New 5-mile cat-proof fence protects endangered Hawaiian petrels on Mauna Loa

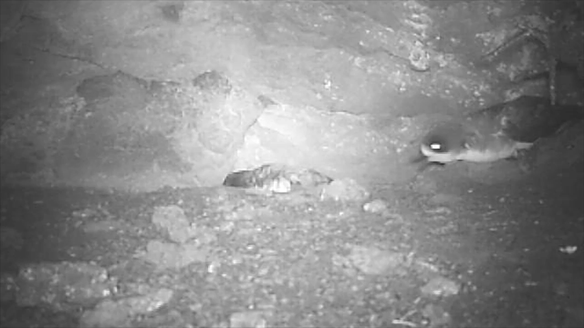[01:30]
Parent birds take turns incubating the egg for two months. After the fluffy chick hatches in August,
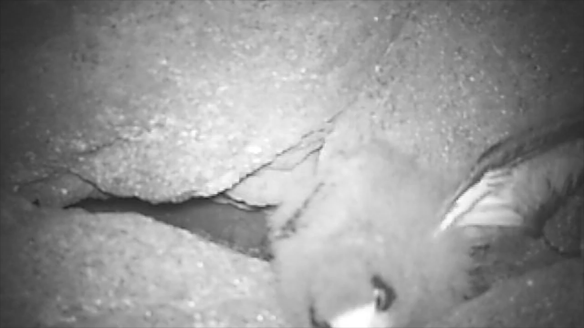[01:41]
both parents undertake long flights to catch squid and fish, returning to the burrow to feed their chick.
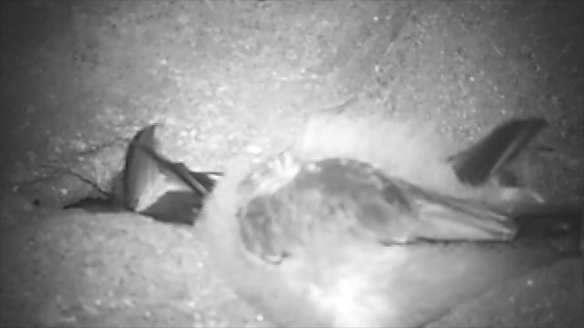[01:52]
The chick remains underground in its burrow until November, when it emerges nightly to exercise its wings before fledging,
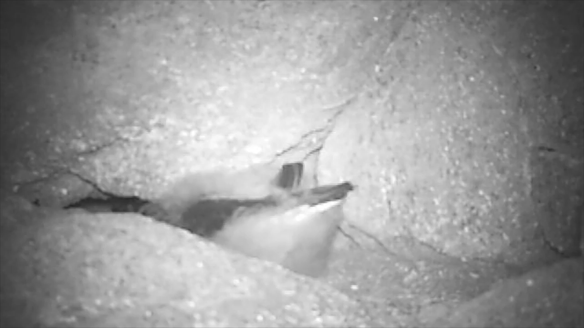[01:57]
taking its first flight directly out to sea.
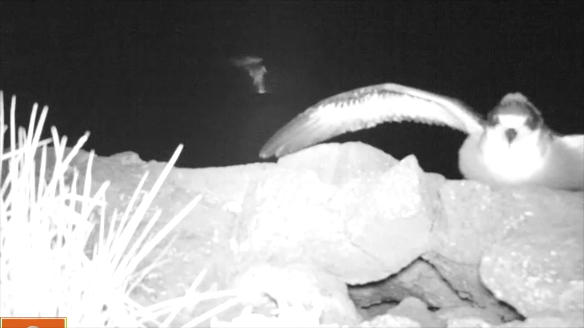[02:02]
And despite the remote location and elevation, the seabirds are extremely vulnerable here.